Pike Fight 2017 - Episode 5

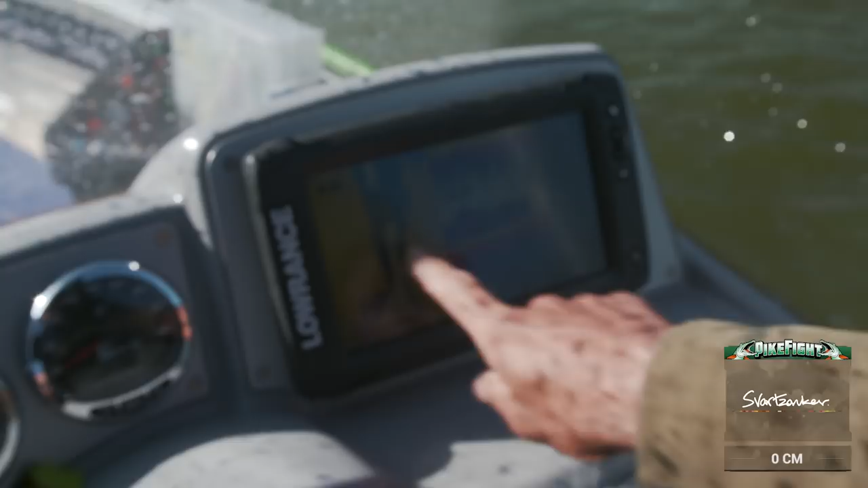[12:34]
Ja, strömmingen här, det är... Oj, det betyder mycket.
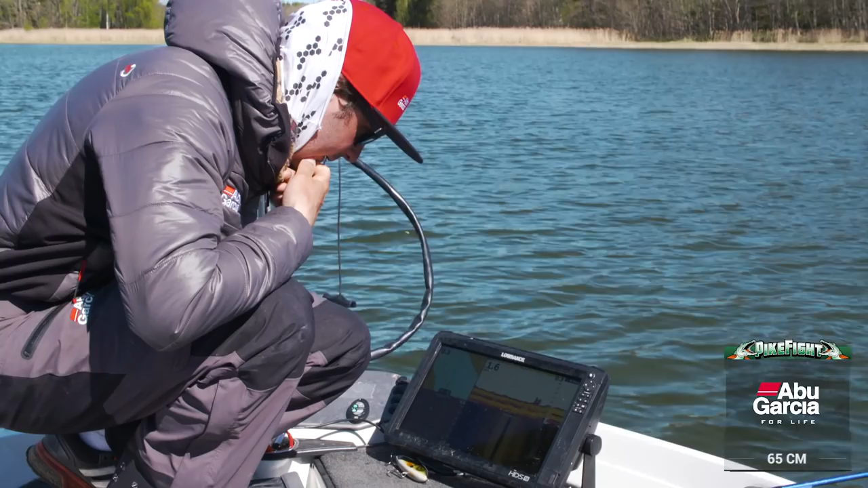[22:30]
När jag fiskar så här grunt så gillar jag att använda 4 fönster. Det viktigaste fönstret det är det här structure scan-fönstret. Och nu så kollar jag 45 meter ut åt sidan och jag ser att hela min högersida här har riktigt mycket gräs. Och vänstersidan, inte så mycket. Så därför vet jag att det är högersidan jag ska fokusera på att fiska på.
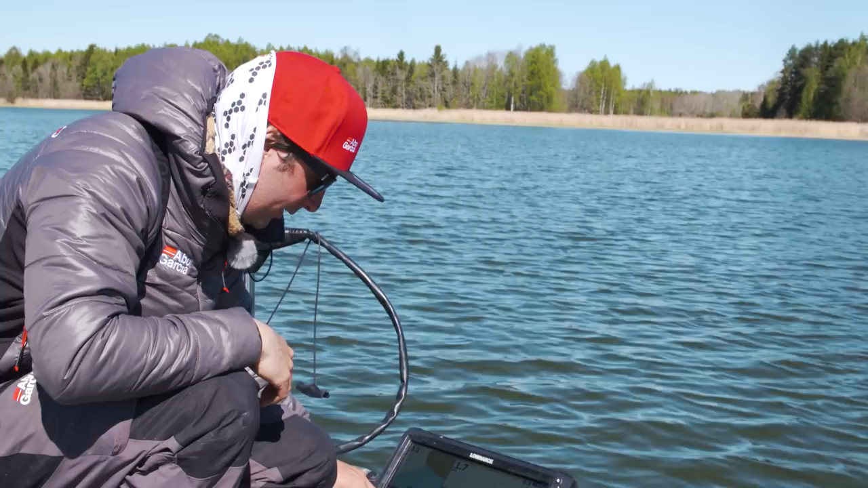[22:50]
På den här downscan-grafen jag längst ner till vänster, där kollar jag hur högt gräset är. För det ser jag väldigt tydligt på den. Sen har jag mitt klassiska 2D-kolod, använder inte det så mycket här. Däremot kartan, väldigt, väldigt viktig.
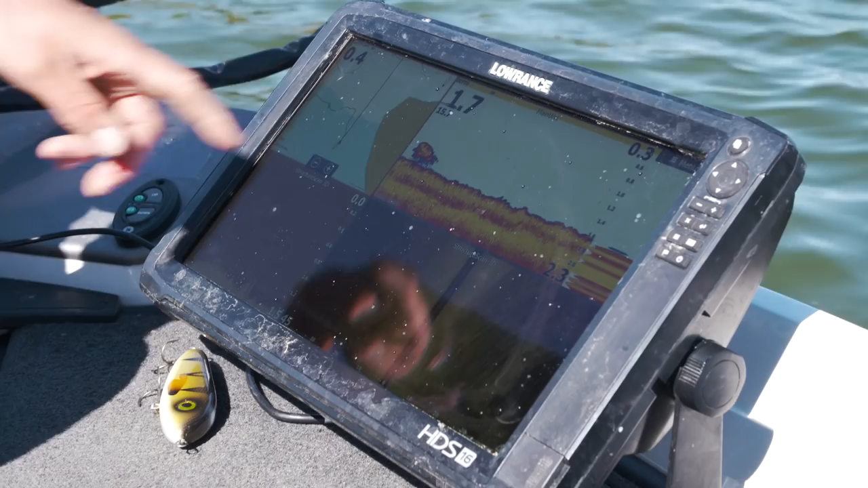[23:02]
Jag tittar hela tiden på spåret och försöker söka av metodiskt i viken som jag är i.